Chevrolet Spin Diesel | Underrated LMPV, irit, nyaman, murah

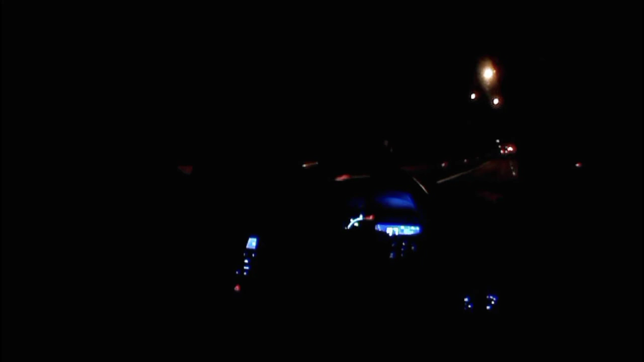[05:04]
Nah ini kita udah mau masukkan Masukin tol ya Masukin tol menuju ke arah Malang Kebetulan rute hari ini kita menuju ke Malang ya Bener-bener di luar dugaan sih di luar eksploitasi Tarikannya ternyata juga enak loh guys Ke 100 nya juga Gak saya kira ya kan 1300 Itu kan sisinya kecil Kalau busnya dibesarkan harusnya lagnya Kerasa banget Cuman ini gak terlalu kerasa Powernya lumayan lah Ke 100 nya cepet banget tadi Lumayan cepet